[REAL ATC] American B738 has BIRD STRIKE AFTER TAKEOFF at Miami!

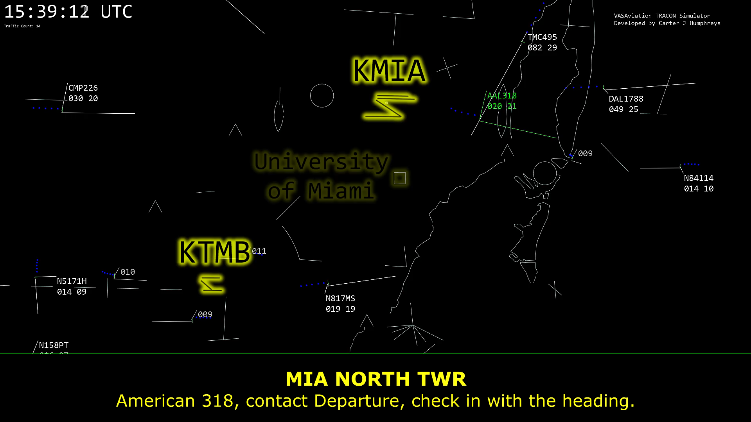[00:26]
American 318, contact departure, check in with the heading. South American American 318.
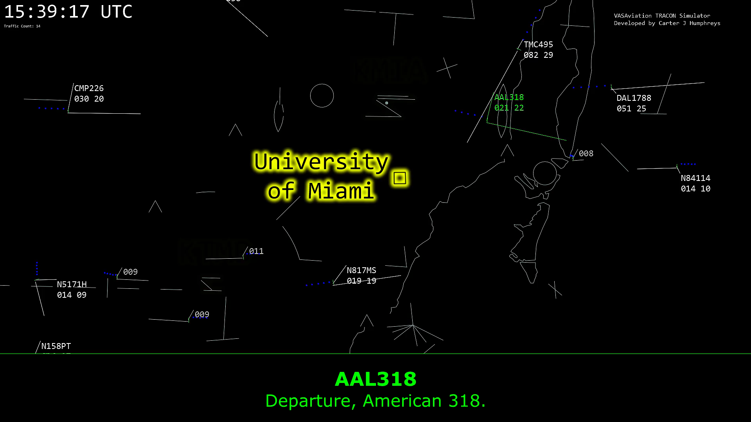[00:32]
120 on the heading and up to 4000 for King Air 817, Mike P.R.
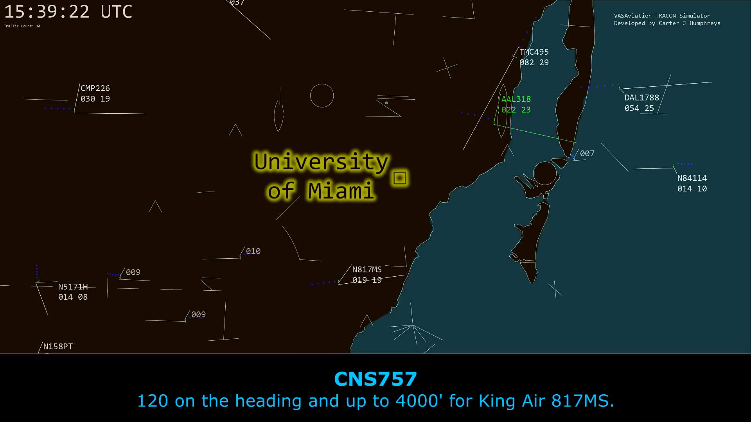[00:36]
Kronos 757, go ahead.
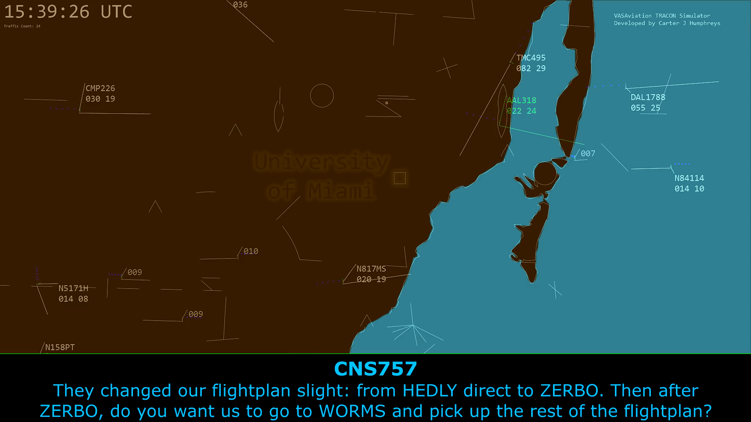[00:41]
They changed off flight plane slightly from Headley direct to Zerbo. After Zerbo, do you want us to go to Worms and then pick up the rest of the flight plane? Kronos 757, you'll have to ask the next controller when you speak to them here in a couple minutes.
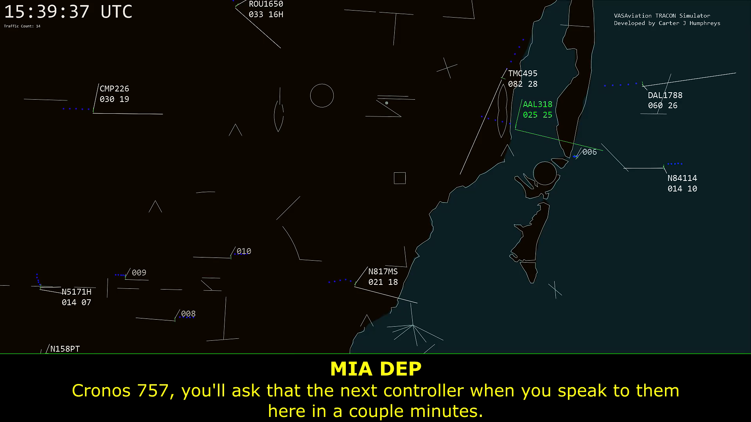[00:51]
Okay, thanks a lot.
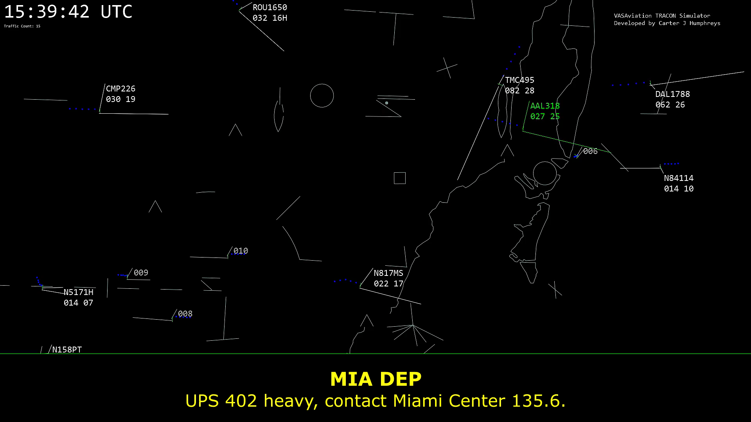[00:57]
UPS 402, heavy, contact Miami Center 135.6. 1356, UPS 402, heavy, get it.
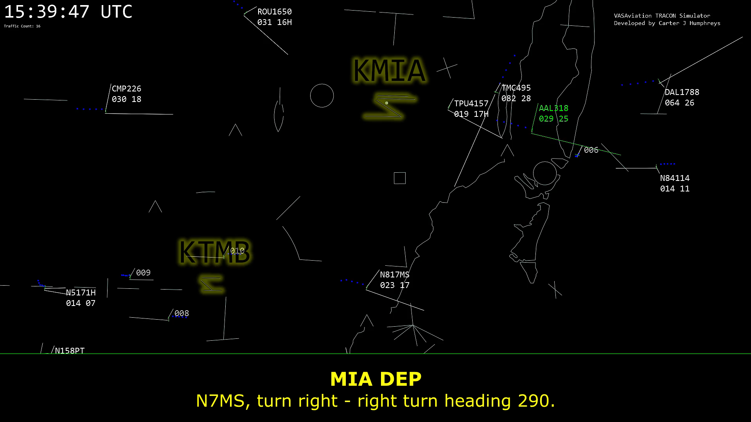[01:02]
Kronos 7, Mike P.R., turn right, right turn, heading 290. 290 on the heading and up to 4000, 817, Mike P.R.
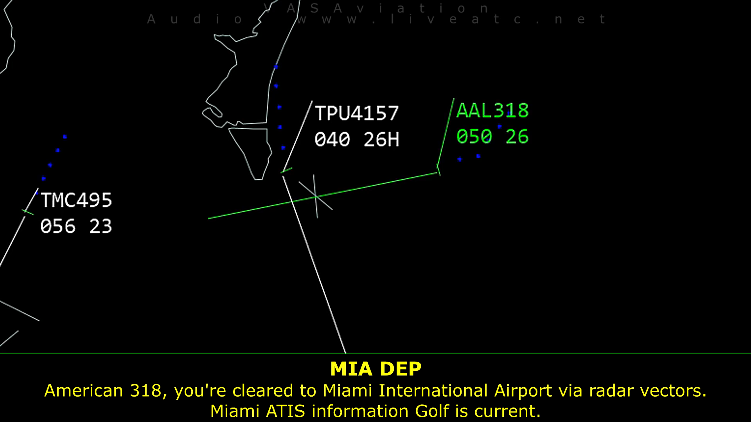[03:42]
Miami ATIS information, Gulf is current. Appreciate it, vectors, we'll pick up Gulf, American 318.
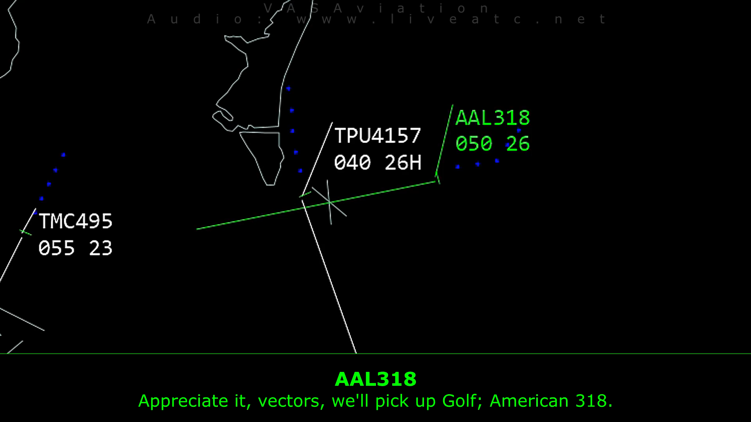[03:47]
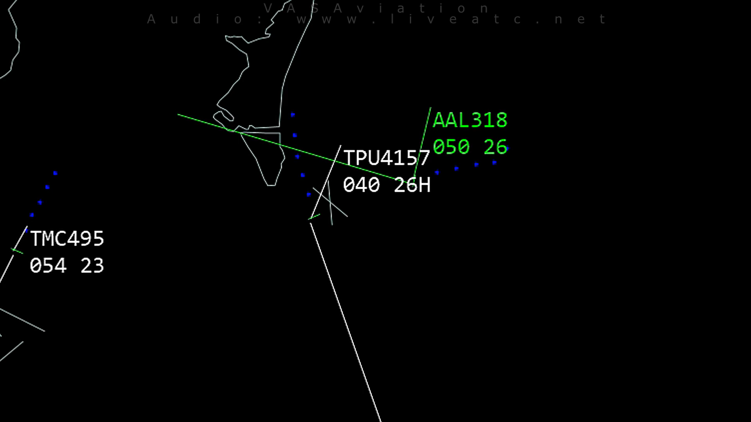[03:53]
American 318, under flighting 280. Total blazer 495, turn right, heading 270, descend and maintain 3,000. 270, 3000, total blazer 495. American 318, contact approach 120.5.
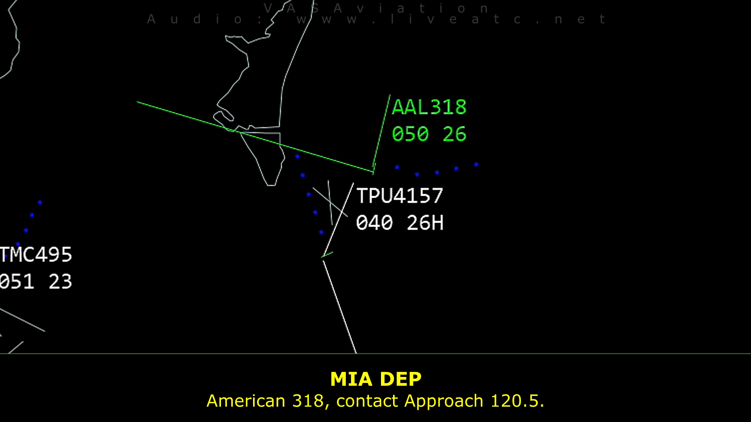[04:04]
20.5, American 318.
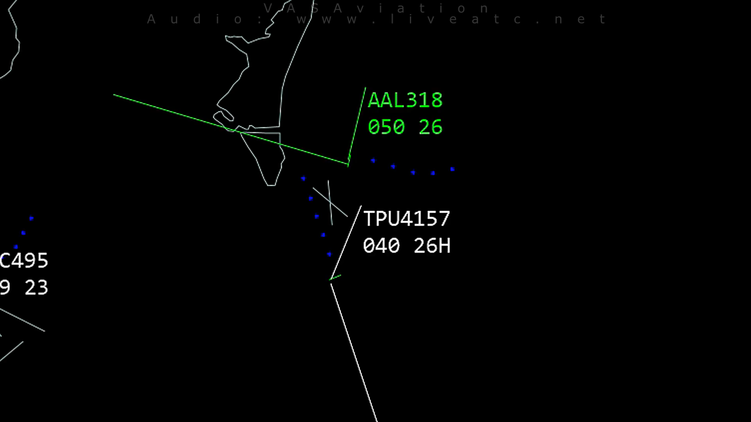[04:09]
Miami approach, good day, American 318. We had to return, we're at 5,290 heading, Gulf.
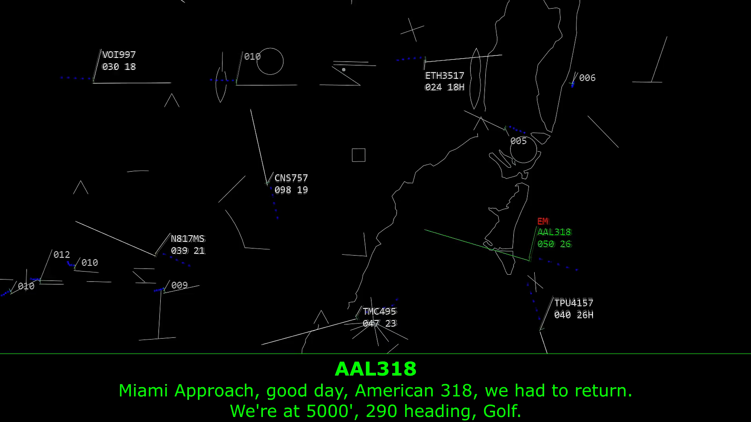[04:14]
American 318, under flighting 280, do you need any extra time or are you ready to come back back?
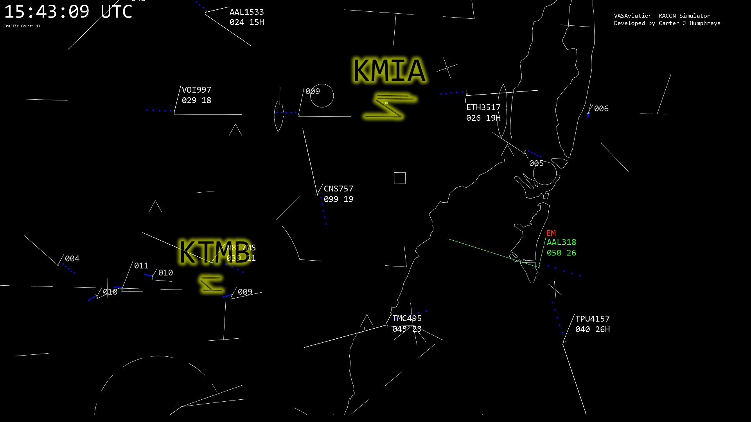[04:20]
One minute, sir, thank you. Okay, just let me know.
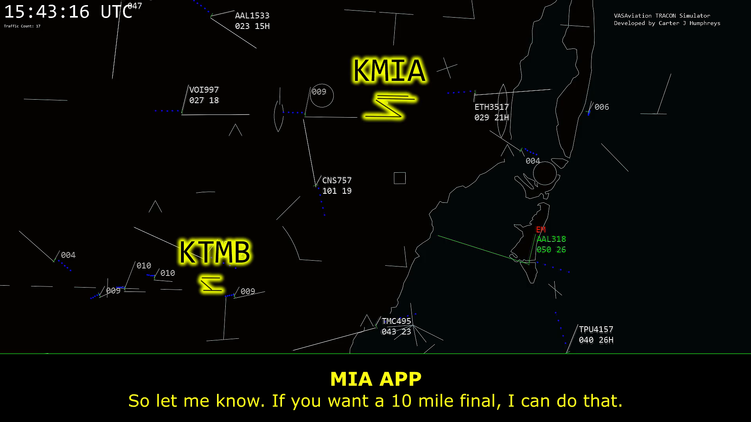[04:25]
If you want a 10-mile final, I can do that. About one minute, it ought to just set us up perfectly.
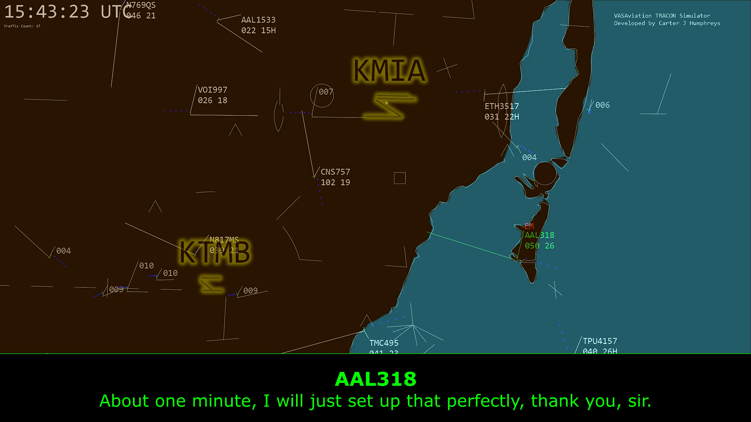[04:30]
Thank you, sir. 9, Quebec Sierra, you're 7 miles from Cassidy. Turn left, heading 120, maintain 1,500 until established on final approach. Course cleared RNAV, GPS runway 8, left approach.
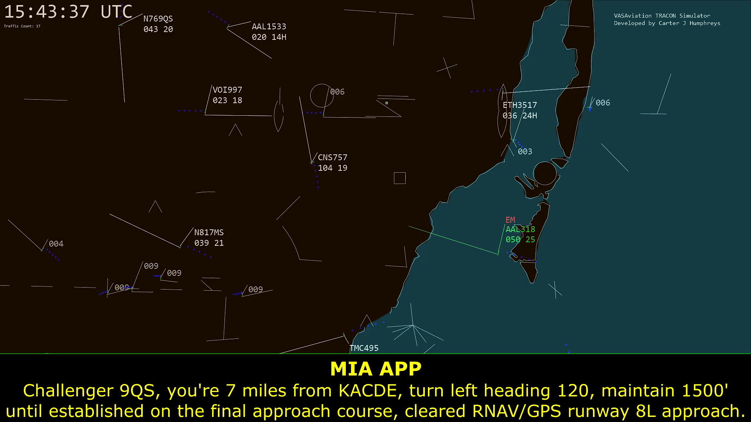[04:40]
120, cleared for the RNAV.
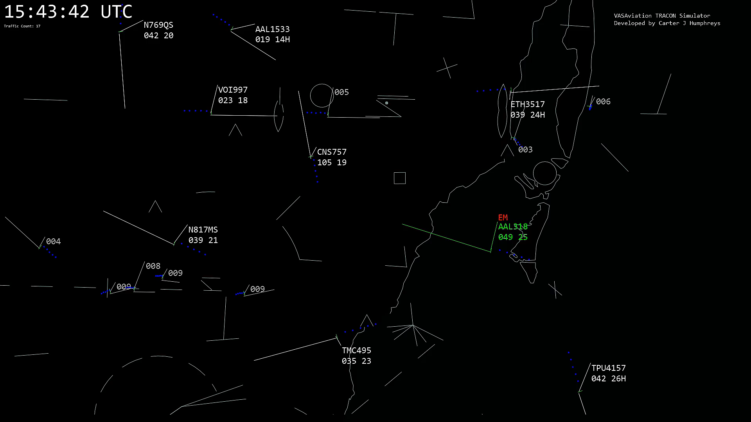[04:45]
No, 15, 9, until established. Correct. American 318, the center maintains 3,000. 3,000, American 318.
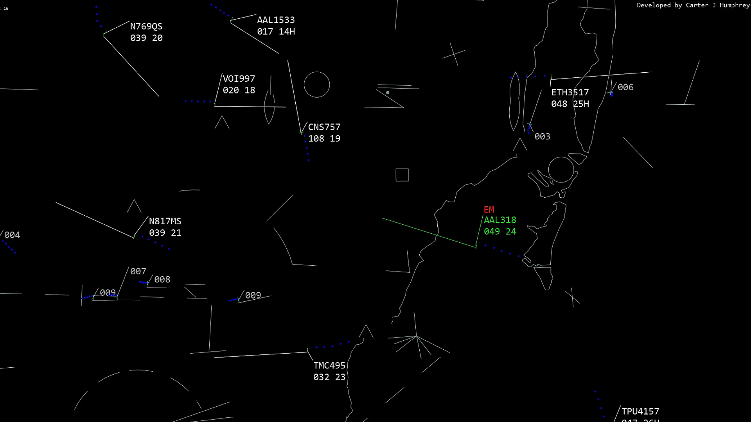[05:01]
Number 9, Quebec Sierra, reduced speed to 170. Speed 170 on 9, Quebec Sierra. 318, flighting 270. 270, heading American 318. Number 9, Quebec Sierra, contact terror 118.3. Go on, tower, Quebec Sierra. 318, was there any damage? We don't know, sir, but yeah, there's probably going to be. I heard it hit and it's all over my windscreen. Okay.
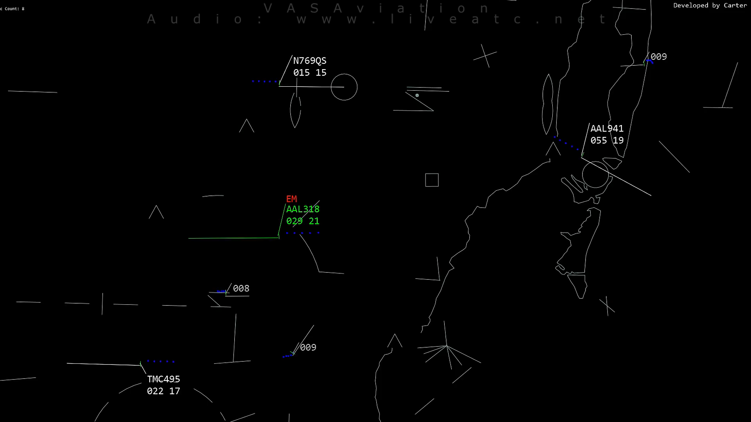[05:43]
318, 780, 1,500, turn right, heading 360. 1,500, 360, heading American 318. Okay.
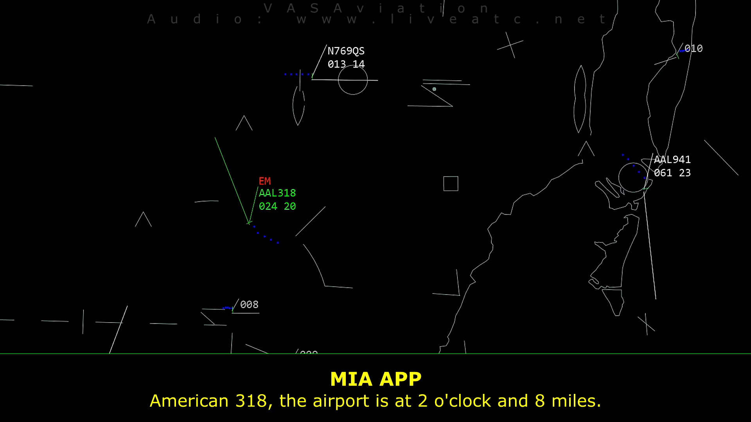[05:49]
American 318, the airport's at 2 o'clock and 8 miles. American 318, inside.
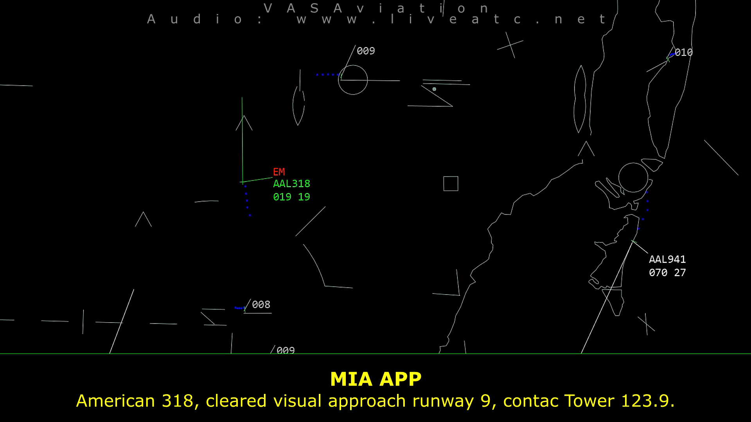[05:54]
American 318, clear visual approach from way 9, contact tower 123.9. 23.9, clear for the visual, American 318.
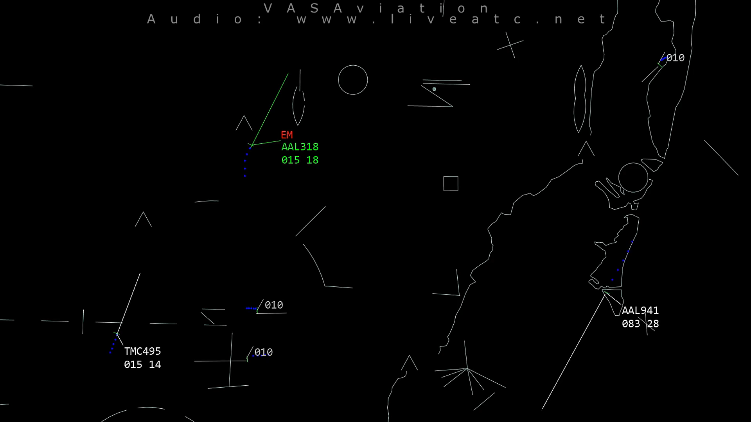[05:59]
And for American 318, we are going to be requesting the RF equipment, please, sir.